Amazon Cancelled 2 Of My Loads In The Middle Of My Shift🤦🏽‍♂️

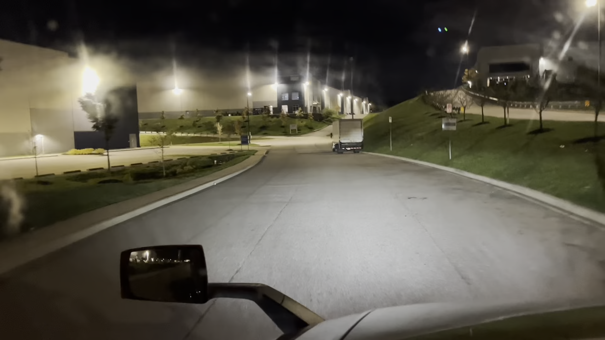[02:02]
to my first stop y'all amazon location in Baltimore be more my city
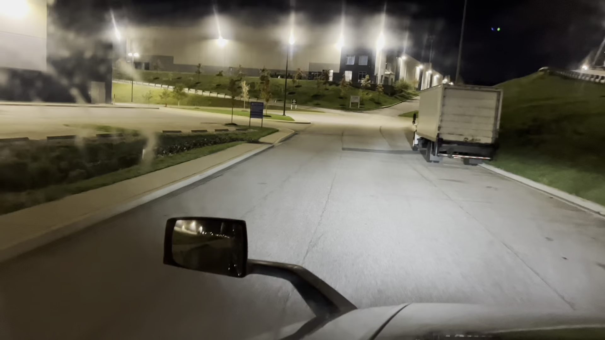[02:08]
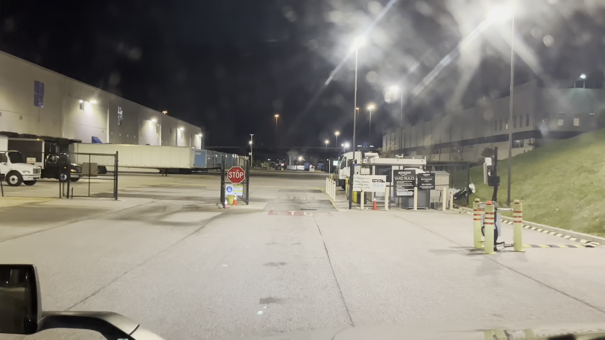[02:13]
yeah so I'm gonna pull up and um at this location the lord the camera gonna read my license plate I don't know if y'all can see but on the uh screen there it's telling me we're able to pick
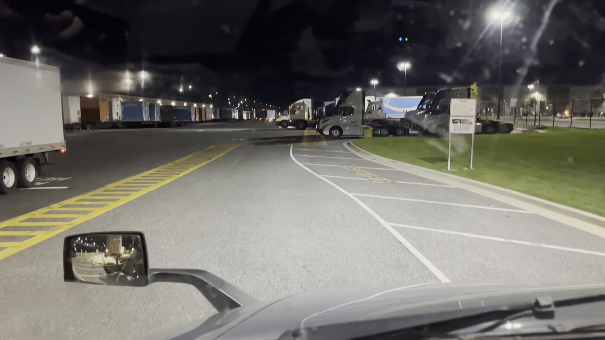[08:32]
bye this one be a little busy y'all are you calling that
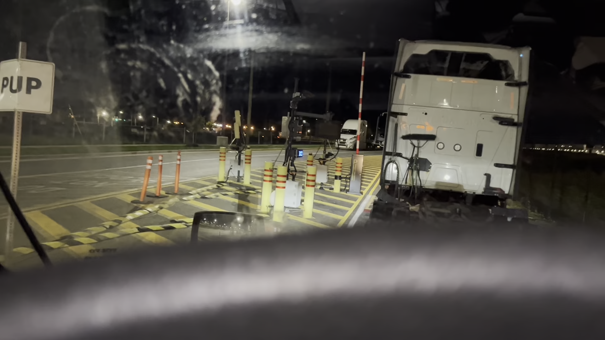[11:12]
the road to new jersey y'all so that's where we at it's now 1 12 a.m
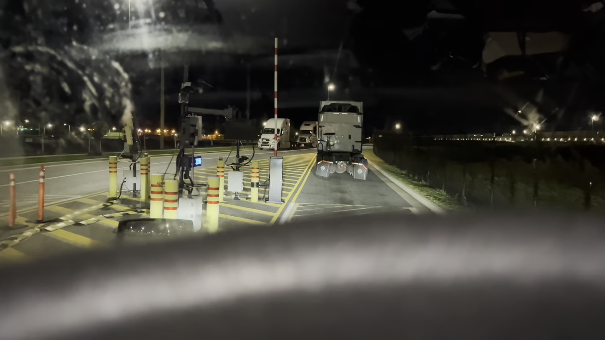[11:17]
i'm way ahead of schedule poof rabia easy night y'all i just want to show y'all
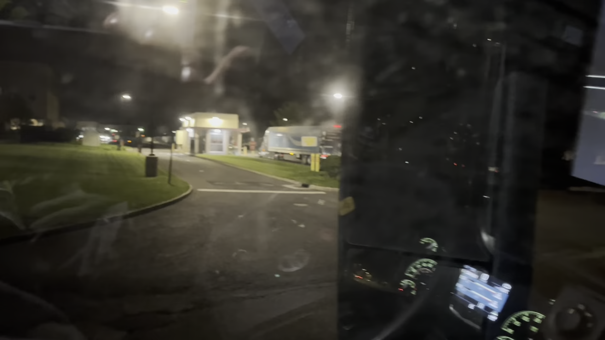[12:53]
in this area bro it's nowhere for me to like park or
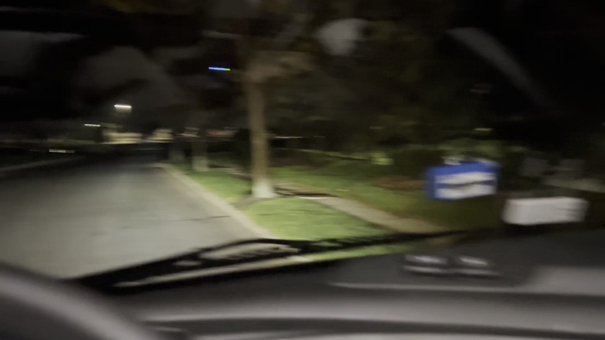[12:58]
pull to the side so i'm hoping that i don't know i'm gonna
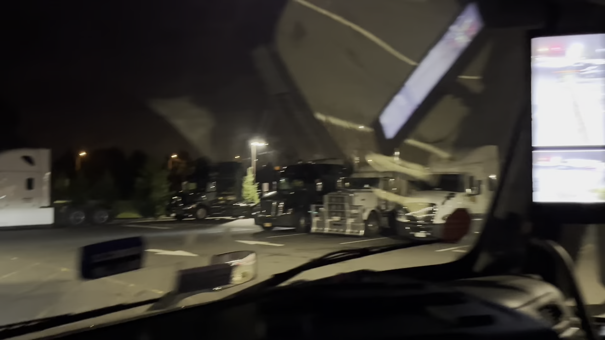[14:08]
here so that's i'm gonna just find me a spot try to find me a spot somewhere so